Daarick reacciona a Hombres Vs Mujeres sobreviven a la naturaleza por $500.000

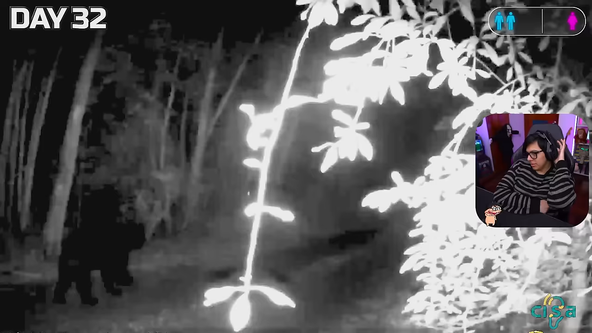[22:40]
Confirmado por nuestra cámara, un oso llegó por detrás del refugio de los hombres y eso bastaría para asustar a cualquiera.